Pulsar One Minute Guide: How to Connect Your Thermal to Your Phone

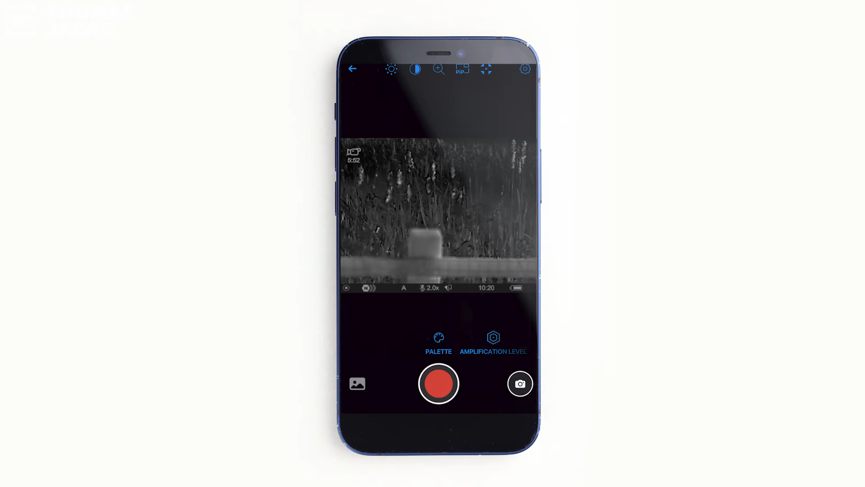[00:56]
That's how you connect your new Pulsar Thermal to your phone.